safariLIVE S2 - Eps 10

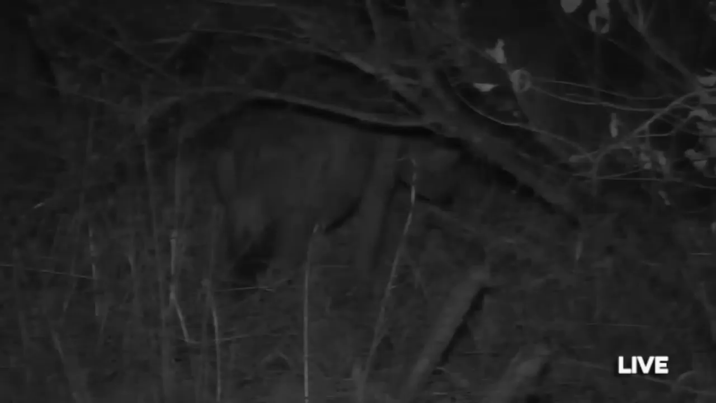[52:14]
I can't tell who's here, but the adults that we have at the moment in front of us are Pretty and Corky, and Corky's son Plonk, that I was so dying to see, is somewhere off to our left.
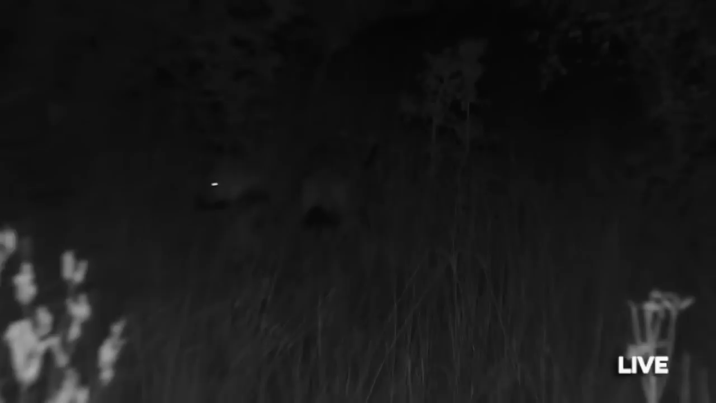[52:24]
At least he was. Ah, there's one of them. And he's been bossing around the other two cubs, those being Pretty's cubs, that are also bounding about, yeah? And they got very, very curious. They came right up to the vehicle and, of course, my shoes, which they particularly like. Luckily for them, I like them too. Now, we spoke about the fact that this is a brand new area that we're finding them in. The last couple times on our previous episodes, we had them in a different den, but in fact, now they are in a completely new space.
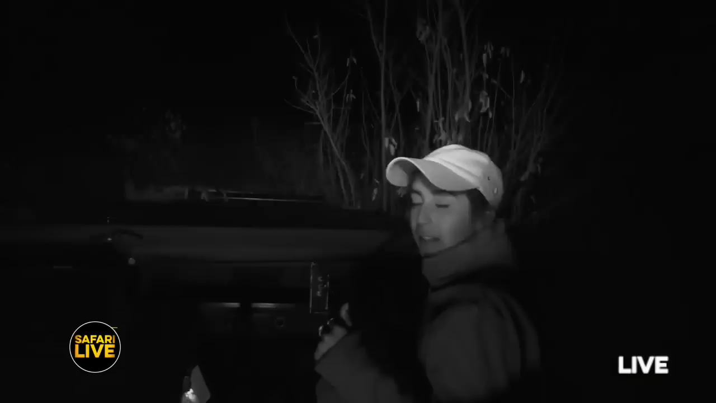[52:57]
In fact, you can't even tell it's a den. It's just sort of an open area and a bit of a drainage on the other side.
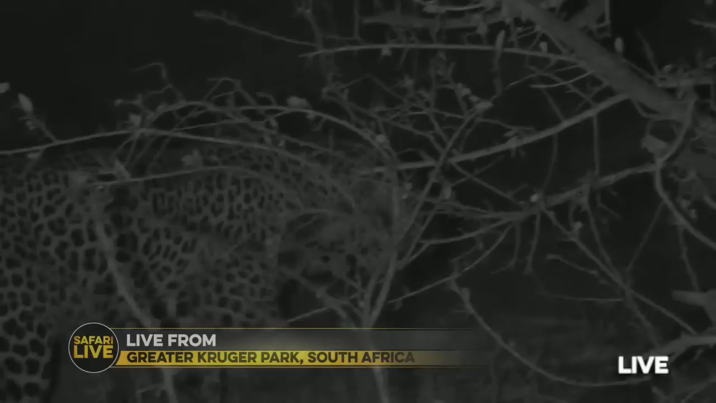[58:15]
He has been smelling and following the path of his son, and we are going to lose him a little bit through the thicket, but if we might have to go a little bit forward to try and see if we can give you a better view of him before this fantastic bumble does end. We may have to use our
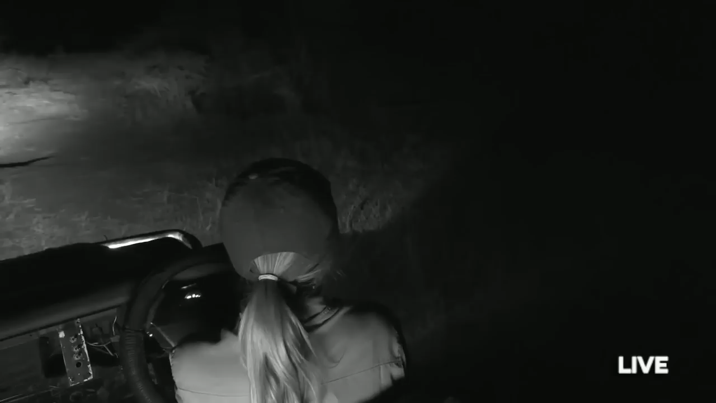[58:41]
Let me just scan around and see where he has gone. He's some here somewhere. Tungana, where have you disappeared to? Now, we avoid using spotlights, but sometimes we just do a quick scan to see if we can see the animal through the thicket, and it's not looking too good.
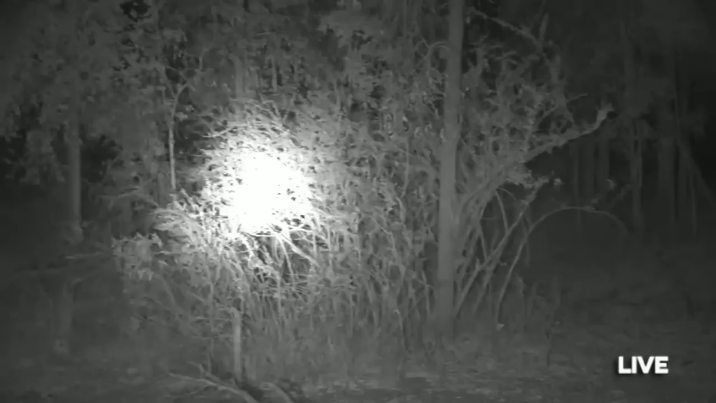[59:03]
Has he evaded us? This is very possible. Last minute escape. Of course, he will continue patrolling and walking around all night long. But we, of course, will have to go.